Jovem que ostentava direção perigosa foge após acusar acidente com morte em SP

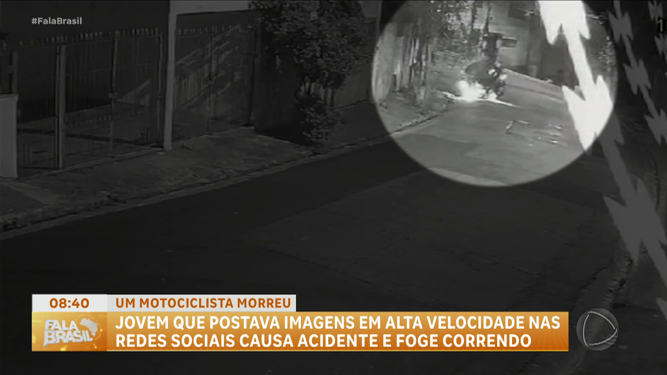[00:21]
O motociclista fica lá, desacordado, precisando de socorro, mas o motorista, ó, dá no pé.